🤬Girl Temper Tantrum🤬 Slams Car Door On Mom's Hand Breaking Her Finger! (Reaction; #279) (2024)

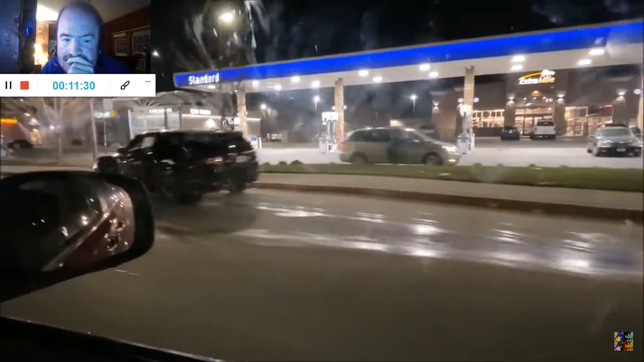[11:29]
Oh, yeah. There was some kind of a car, like it just barely happened. Yeah. All right, we're gonna drive by our old house. Let's see if they have any Christmas. They got some Christmas decorations straight ahead.
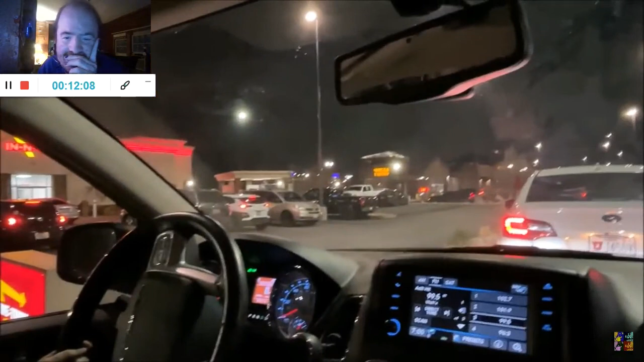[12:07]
In-N-Out. Very long drive through. We're gonna grab In-N-Out. We haven't had In-N-Out in a long time. Like years. Years.